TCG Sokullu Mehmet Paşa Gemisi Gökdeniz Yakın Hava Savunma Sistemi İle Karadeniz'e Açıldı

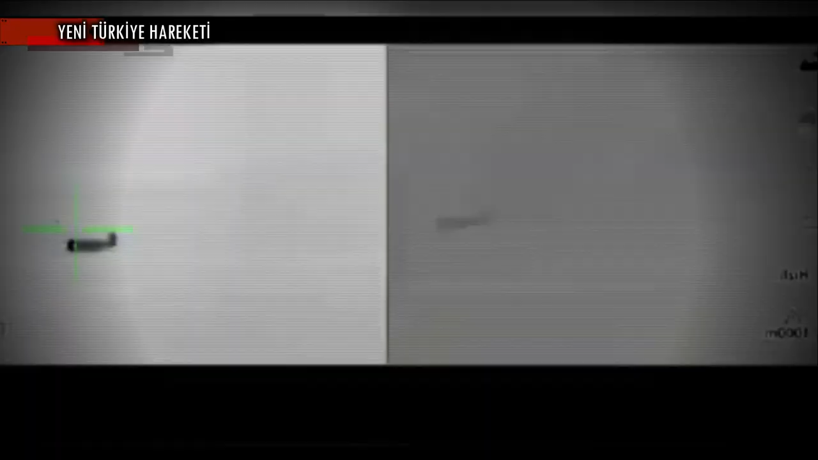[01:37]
Sensör ve radar olarak 3 boyutlu arama radarı, atış kontrol radarı ve EO algılayıcılar ile gece ve kötü hava koşullarında da hedef tespit, teşhis, takip ve imhasını tam otonom olarak gerçekleştirebilir.